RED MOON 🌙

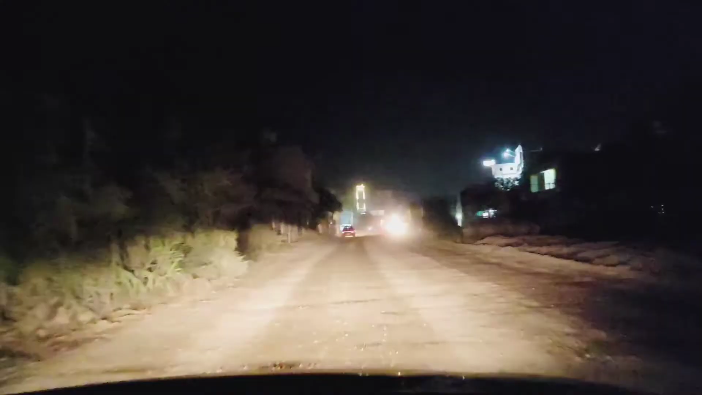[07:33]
जैसा कि मैंने कहा था आदमपुर एंटर करते ही आदमपुर में तो हालत कुछ ऐसी है, देख सकते हैं यहाँ पर अभी ये ब्रिज वगैरह बनना है,
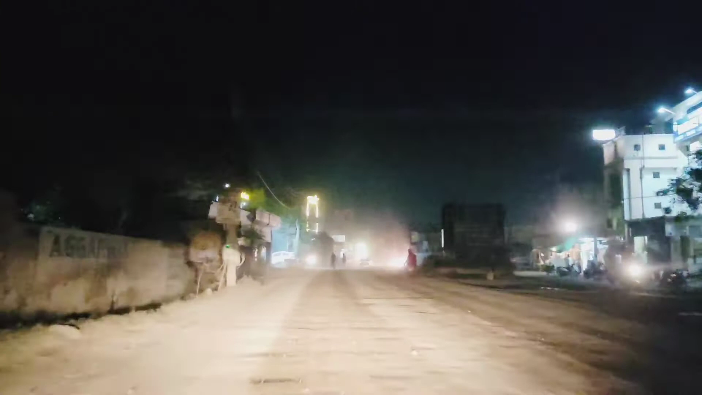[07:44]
पता नहीं 4-10-15 साल में बने जाएगा होपफुली, जैसे इनके टारगेट पहले के राइट। तो ये इनका यहाँ का ये मसला, ये तो अभी रोड फिर भी ठीक लग रहा है देखने को,
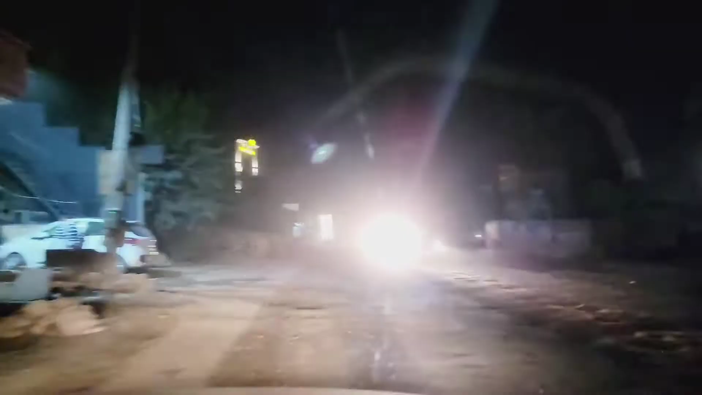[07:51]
आगे जाकर तो खड्डे ऐसे ऐसे आएंगे कि कुछ करने की लोड़ नहीं पड़ती, लोगों के दांत टूट सकते हैं, तो समझ आए क्यों टूटते हैं दांत, समझ गए होंगे।